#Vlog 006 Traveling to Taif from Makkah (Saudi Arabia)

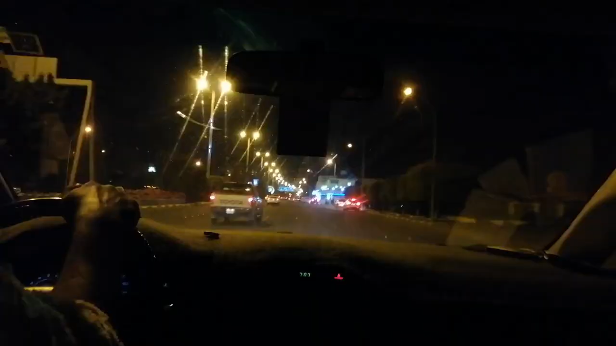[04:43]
The Z-Line road. Safarullah, let me vlog. Alright guys, that Z-Line road was the road to the Taif. So we just reached Taif. And this is how it looks. The city of Taif.
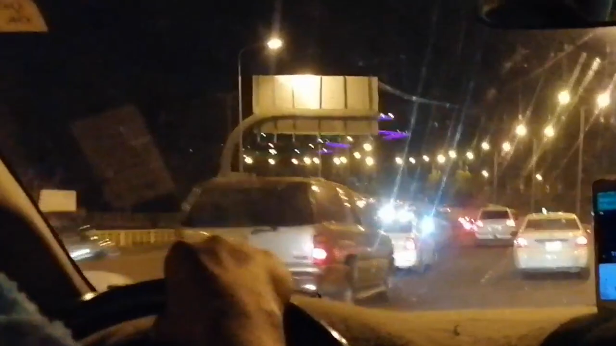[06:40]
What is that? But it seems like a park, an amusement park over there.
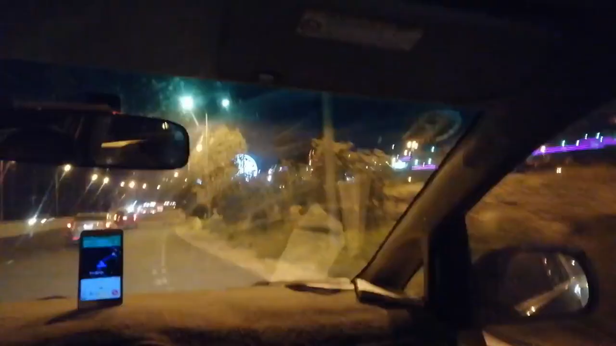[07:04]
There you go. That's a Ferris wheel. I told you it's the amusement park. There you go. There is a Ferris wheel. Wow. You can, yeah.